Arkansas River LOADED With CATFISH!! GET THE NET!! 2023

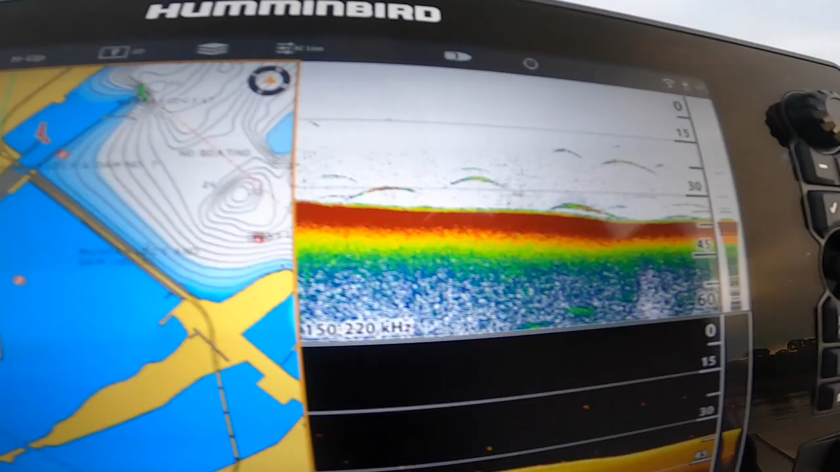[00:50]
fish I thought when I pulled up I saw the water moving right I must have been wrong I'm scanning an awful lot of fish over here so I'm gonna put one in the front of the boat one in the back and I have a few bluegill in the meantime I'm gonna be casting out
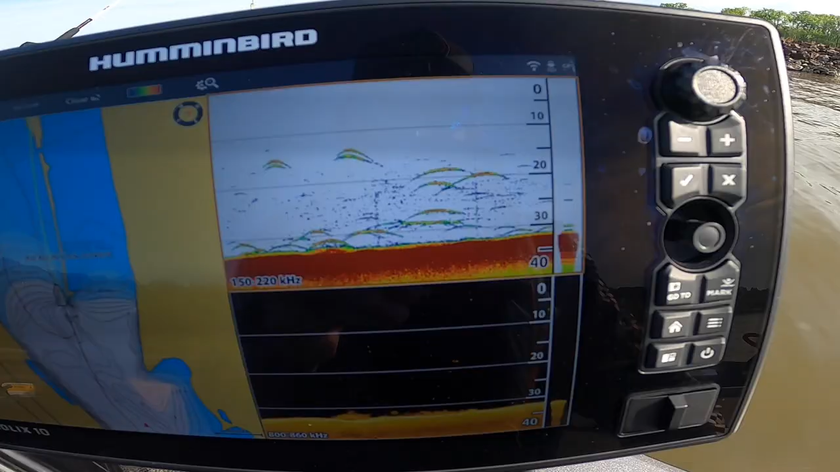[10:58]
there seems to be a handful of fish here I mean I got to at least drift down it we're at 28 feet right now
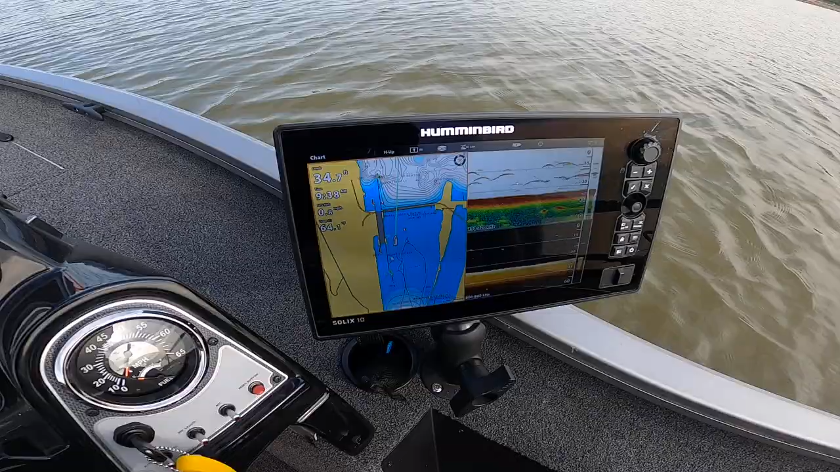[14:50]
there's an awful lot of fish over here I don't know what they are